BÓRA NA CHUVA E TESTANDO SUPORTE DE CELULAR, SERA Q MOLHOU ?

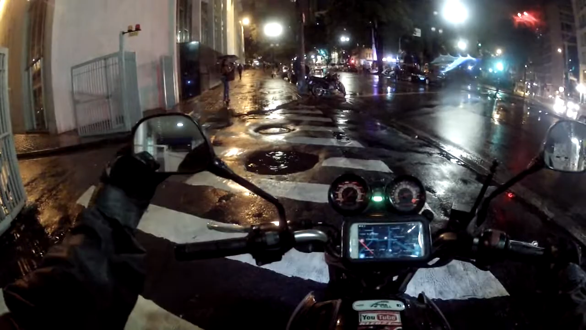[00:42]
Cuidado e atenção, muita chuva, muito molhado. Hoje choveu muito, alagou muitos lugares em São Paulo. Ai, tá bom. 8:55 da noite. Vamos embora, vamos pra casa descansar.
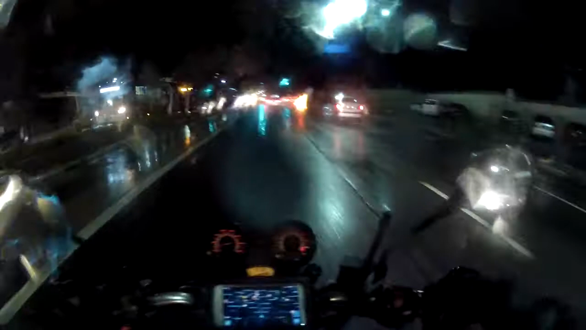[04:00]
Ah, agora ele não viu, né? Desculpa, tá? Olha no retrovisor que você vê, caralho!
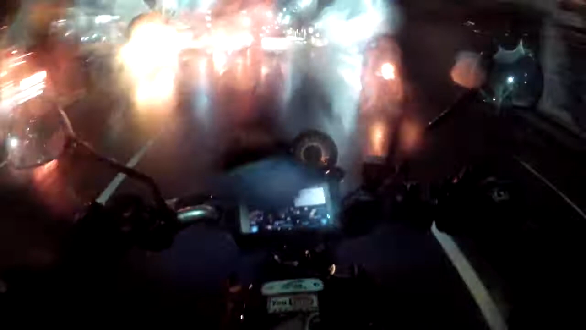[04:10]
Dando farol alto, ele não viu? Ah, tomar no cu, mano. Desculpa aí, galera.
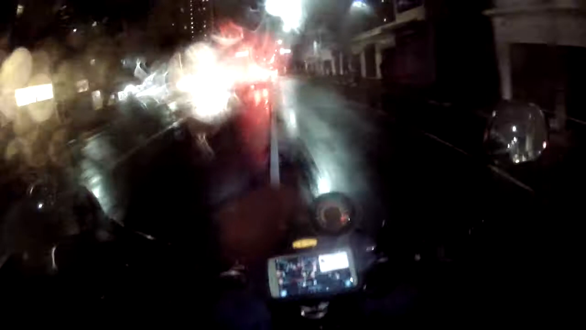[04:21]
Mas infelizmente os motoristas profissionais, que se dizem, né, profissionais, a maioria são os piores. Motorista de táxi, de ônibus, até motoboys são os piores. Muito, né? Infelizmente. Tá bom, vamos embora.
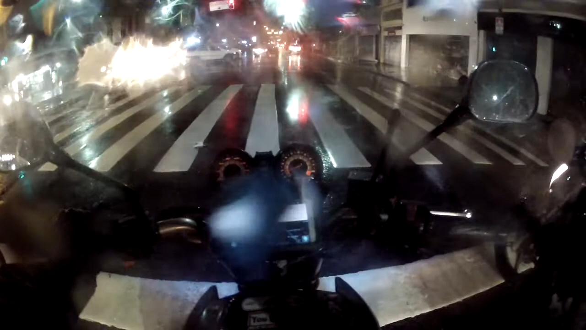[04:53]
Vocês viram? Depois que ele fechou, ele ligou o pisca. Não, dei pisca. Deu depois. Deixa pra lá. Uhum.
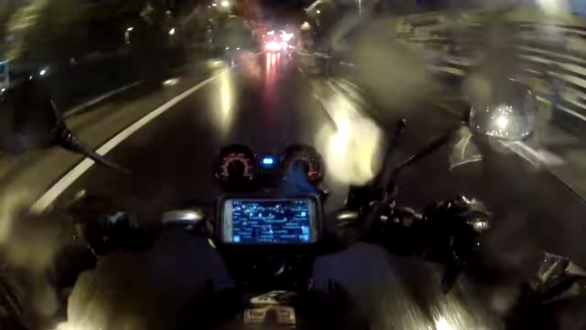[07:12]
Os vidros tudo embaçado. Os caras acham que dá e vai, não tá nem aí. Eu não preciso fazer esse barulho, não preciso de escândalo. Não, é só deixar aí. Mas eu tô ciente, não vou. Eu freio antes, eu não vou, graças a Deus, né? Mas eu faço barulho mesmo, eu xingo mesmo, por quê? Pra pessoa se tocar, caralho, tomar cuidado.
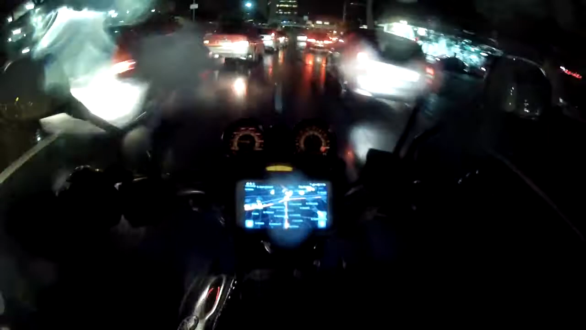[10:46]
É, lá atrás tava bom, mas aqui, ó, terrível o trânsito, terrível. Xinga, olha. Dá espacinho, taximen, tá achando ruim? É só deixar o espacinho no corredor de moto, só.
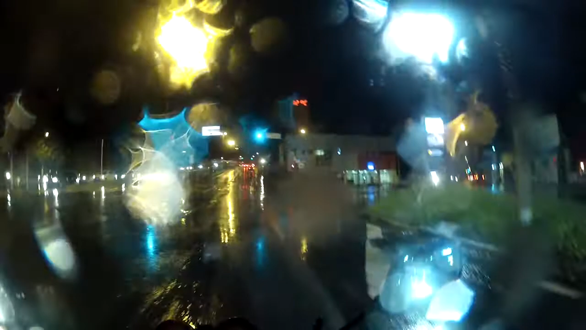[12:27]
12 graus, você tá é doido? Olha os PDS, não tem? Então vamos embora. Ah, aqui tá bom, que bom. Fechou o farol.
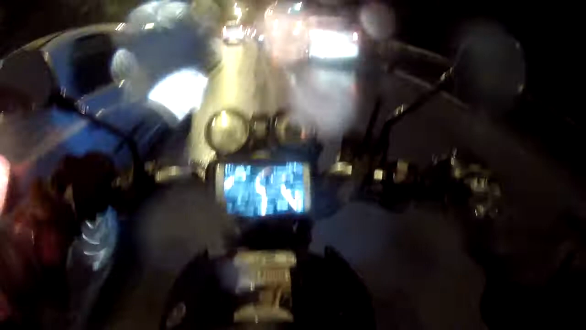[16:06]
Tá muito molhada a pista aqui, hein? Olha! Olha, mano! Muita água, muita água!